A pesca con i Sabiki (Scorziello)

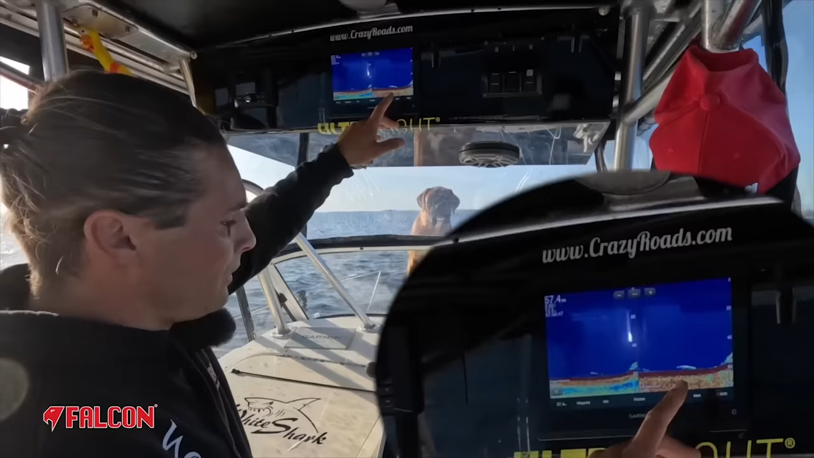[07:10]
Ovviamente qua abbiamo segnato il punto più alto, che è... ci siamo quasi.